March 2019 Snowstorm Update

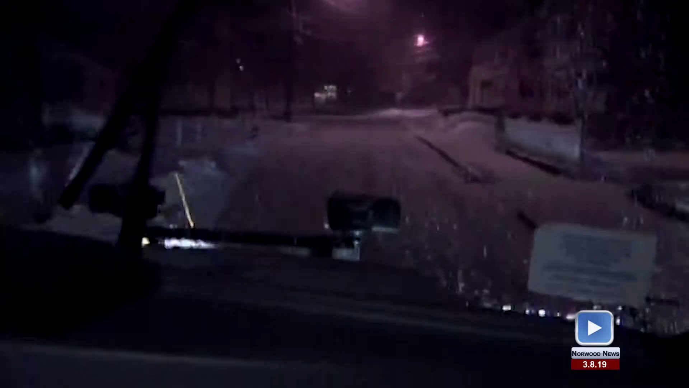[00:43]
So DPW on Sunday night, March 3rd, went out, started about 9 o'clock at night salting the roads.